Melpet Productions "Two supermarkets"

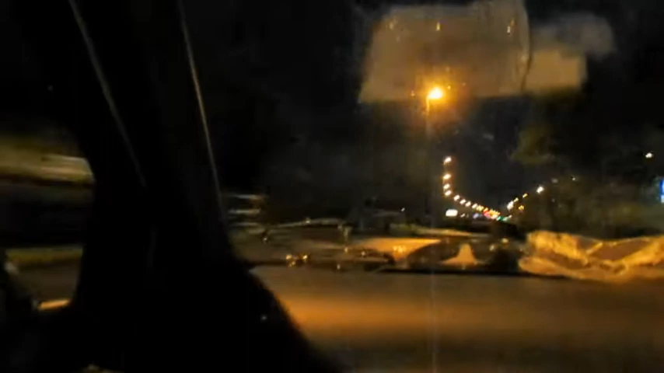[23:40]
hello my love Peter it's alright he's walking really look he didn't hit our corridor it's dark over there that's the boat fair supposed to be but this year nothing I think no more boat fair